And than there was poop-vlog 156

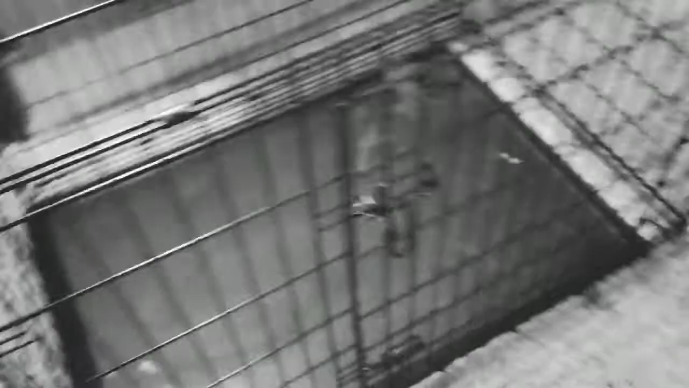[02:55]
this side peed there pooped there but wait there's fucking more
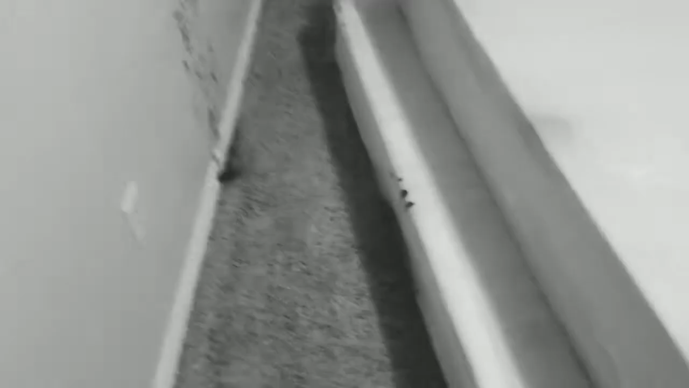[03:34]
on the box spring and a little bit that's on the bed